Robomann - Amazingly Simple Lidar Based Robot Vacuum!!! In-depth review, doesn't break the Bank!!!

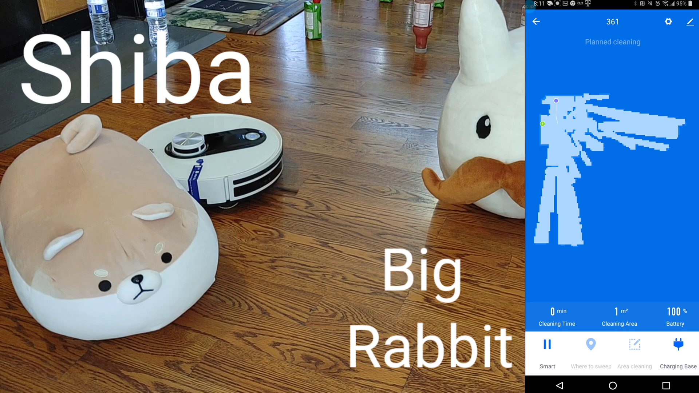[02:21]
your app store and then you should be able to find it once you download and install it you may have to create an account
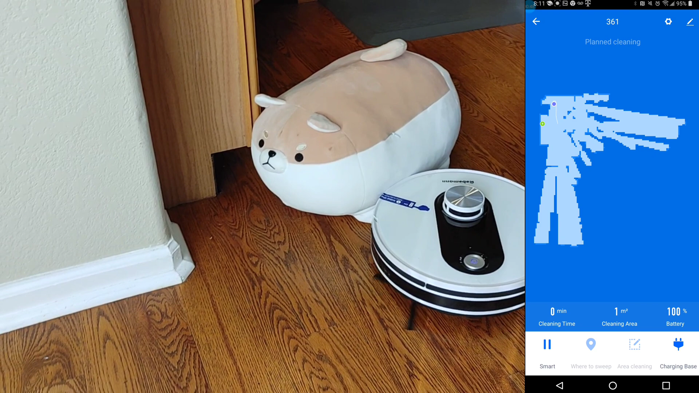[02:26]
if you haven't already done so so don't forget about the mapping process it's very simple you have actually a few options
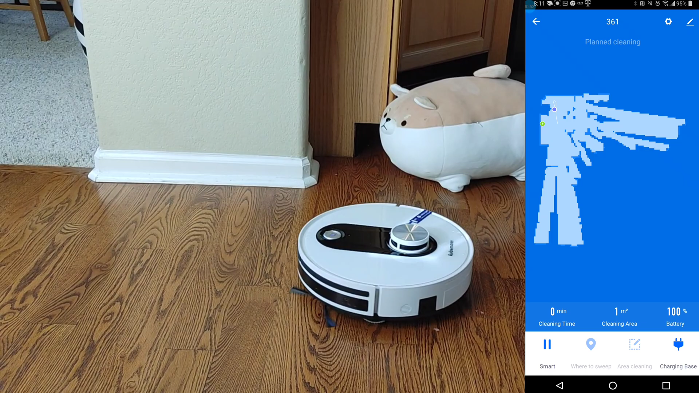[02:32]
on this guy so the first option is the easiest all you have to do is just press the sweet button and the world vacuum will always
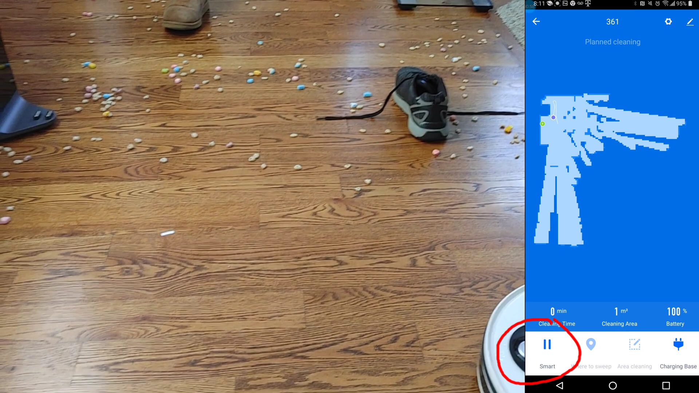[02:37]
starting to create a map in real time and it only takes one cleaning one to create a map but I'm a
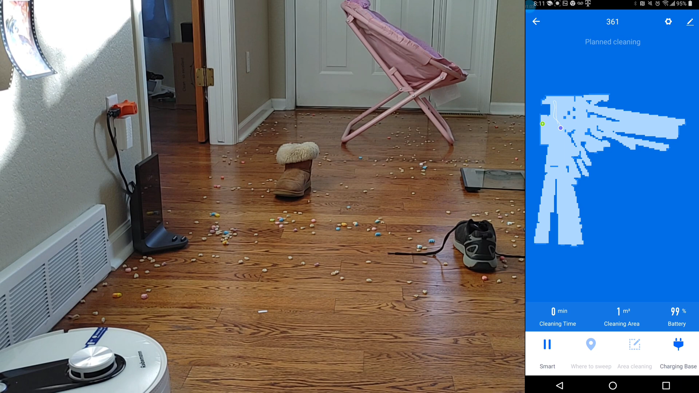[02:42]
very impatient person I don't want to wait a couple hours for this thing to map up my entire floor plan so let me show you a shortcut couldn't press the pause button and do you see this little pin kind of looks like a little map pin or something
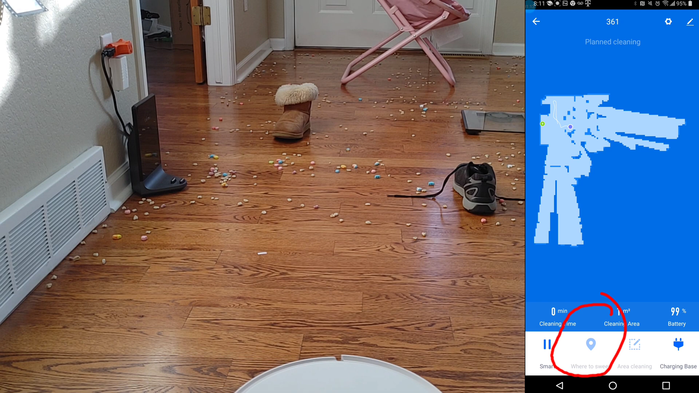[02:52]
it's called where to sweep this is kind of like if you ever use Google Maps you can actually drop a pin
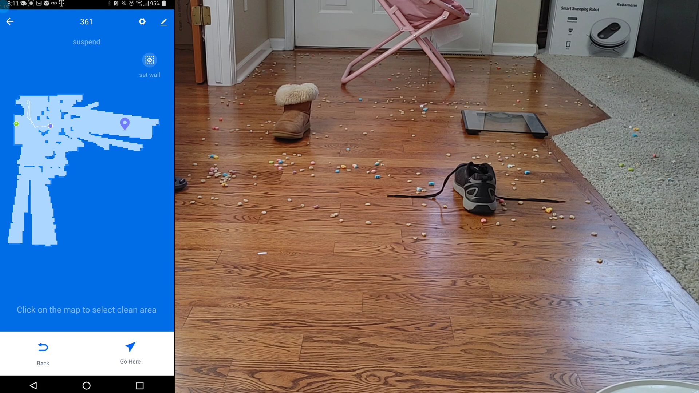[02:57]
and it will give you the address but instead of getting the address the world vacuum will actually physically go there automatically
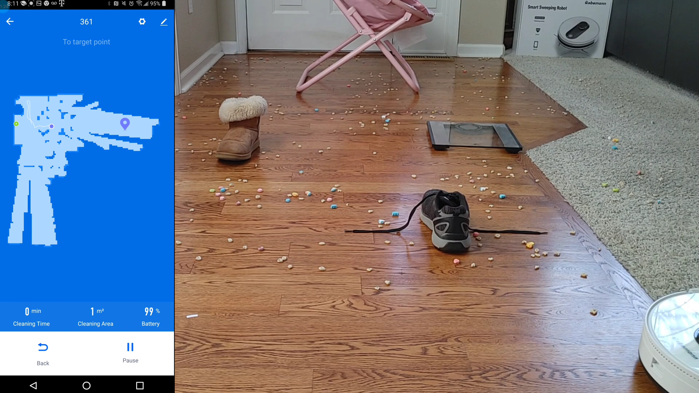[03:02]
now one thing to know is start the mapping process you only have to wait about a minute or so and then you can start dropping your pin down with this particular model the world vacuum will actually start sweeping so what you have to do is just cancel out the sweeping method you'll see this little prompt here which will pop up on the screen just go and cancel and then just continue dropping down your pins to create a larger and larger map until you cover the entire floor plan I found this method is pretty simple and easy to use once you get the hang of it does take some practice but it usually takes about anywhere from 10 to 15
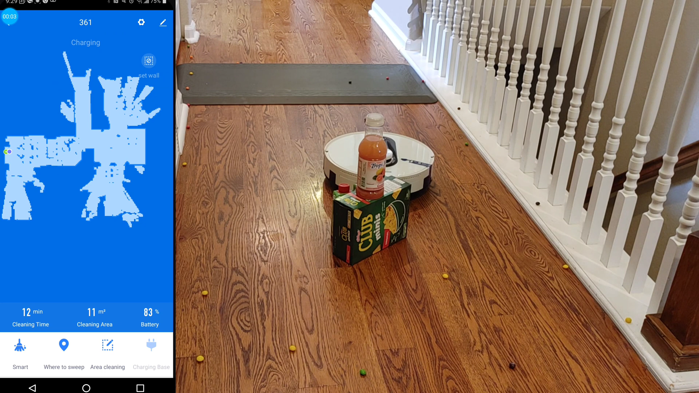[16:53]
is fairly basic you get like area select and it's like with any other mapping where you can draw a rectangle or square using the little handles you also have uh keep out zones as well the keep out zones are
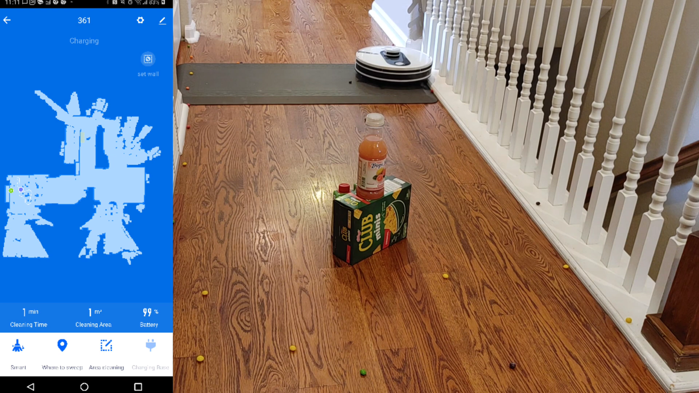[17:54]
hot too right there is the ability to add the keep out zones and then you got your large live map there at the bottom of this gives you the area it's cleaned also the time it's clean and you also have the battery percentage now down below is the sweeping tells the world vacuum to go out and clean you also have the pin to go function and you got your area select and then you can tell the world vacuum to return back to home the settings is pretty simple you got your manual control for your